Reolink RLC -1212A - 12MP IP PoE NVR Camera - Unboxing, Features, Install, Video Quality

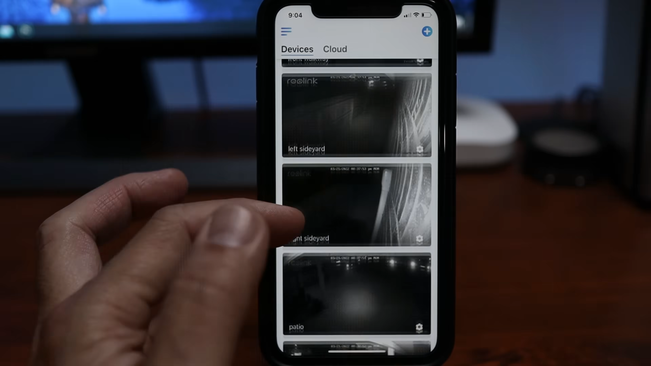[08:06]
low-light camera as you can see how dark the footage is
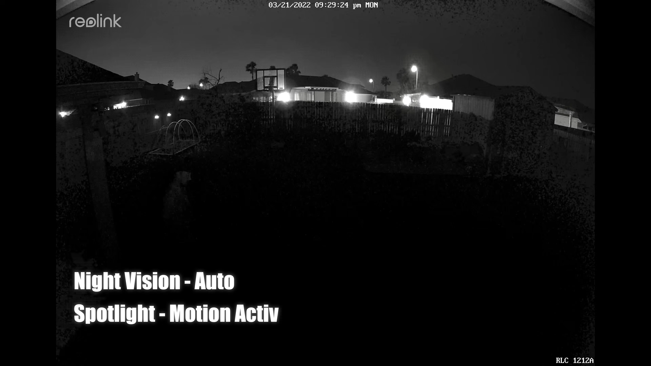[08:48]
So this is the video quality of the RLC
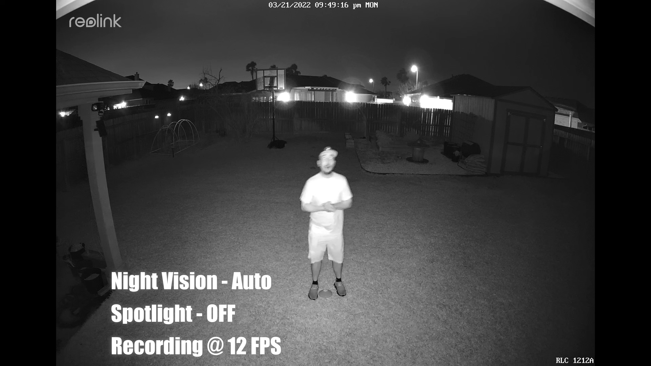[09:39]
So this is the video quality of the RLC 12-A at night and this with its two infrared night vision turned on and the spotlight is off. So this is what it looks like at 10 feet. 18, 15, 20, 25, 30, 35, 40, 45,